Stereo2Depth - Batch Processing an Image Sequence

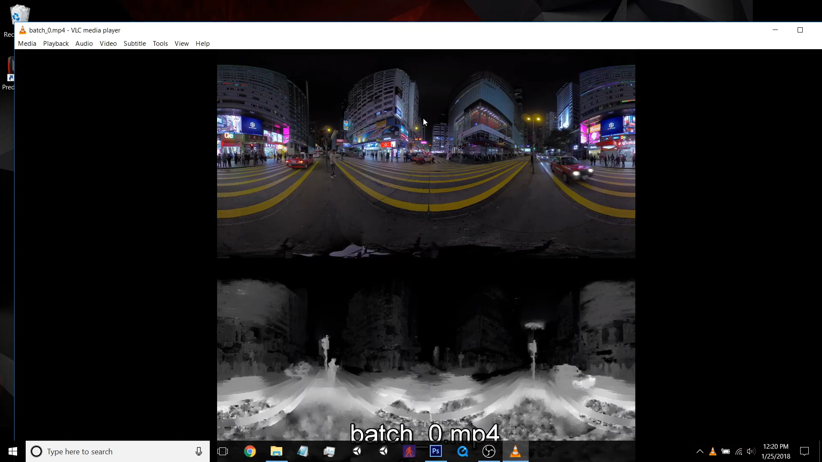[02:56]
So it'll play in pseudoscience 6DOF, no problem. So let's go ahead and open pseudoscience 6DOF viewer and I'll load up the video here.
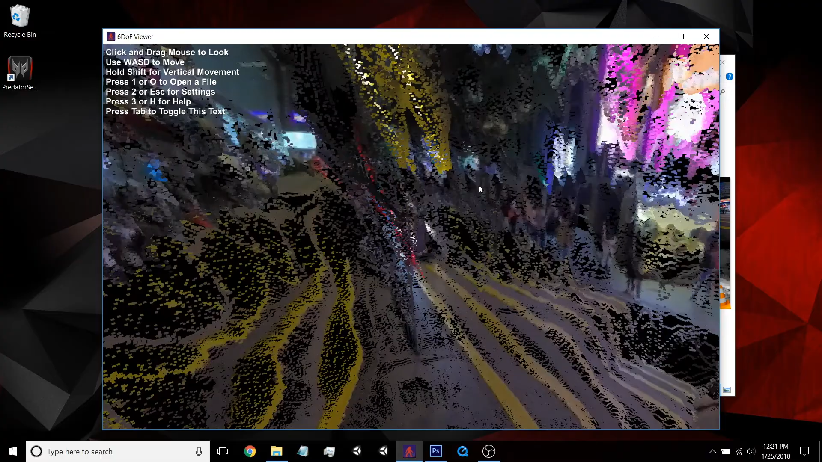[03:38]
So we've reached the end of the video there, and I can just kind of look around on the still frame now.
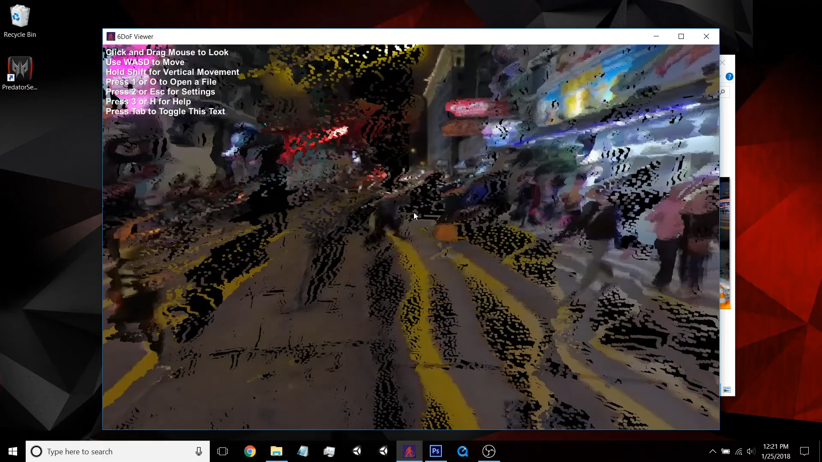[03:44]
Okay, so I'll go ahead and start playing it again. It's obviously not the cleanest depth map.
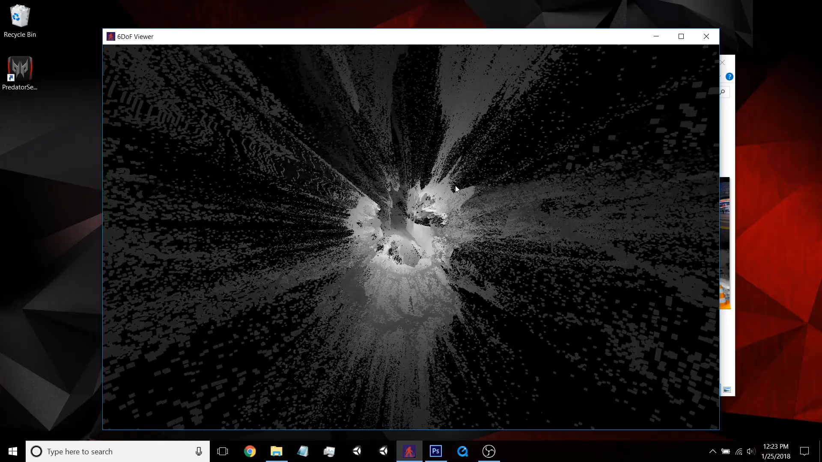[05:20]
Okay, so we'll go back into color mode now. So yeah, you know, obviously not the best depth map and it takes a long time. It's not, it's very slow.